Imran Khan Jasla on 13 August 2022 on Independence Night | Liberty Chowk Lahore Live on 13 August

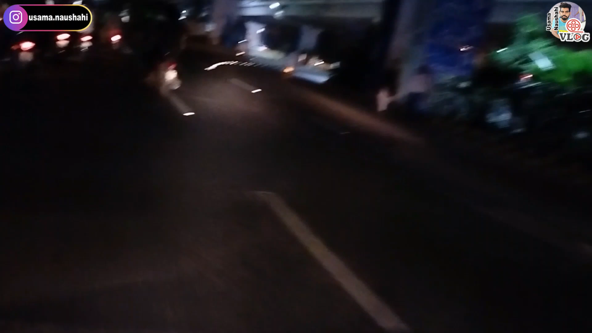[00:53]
पाँ पाँ। और ये है लाहौर
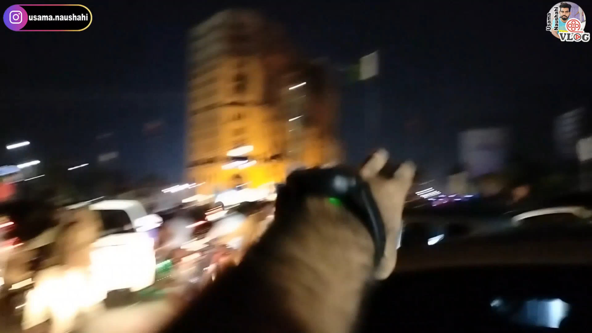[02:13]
इस साइड पे DHA का एरिया है, गुलबर्ग एरिया।